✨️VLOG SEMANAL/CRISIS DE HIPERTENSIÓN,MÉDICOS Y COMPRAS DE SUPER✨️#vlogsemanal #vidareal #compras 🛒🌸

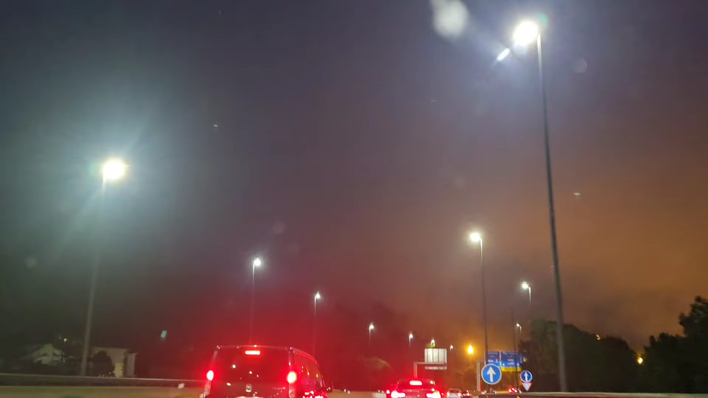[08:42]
Aquí os he grabado un poquito el trayecto hacia el hospital, que estaba todo súper, súper nublado y no se veía apenas. Bueno, son las ocho menos diez.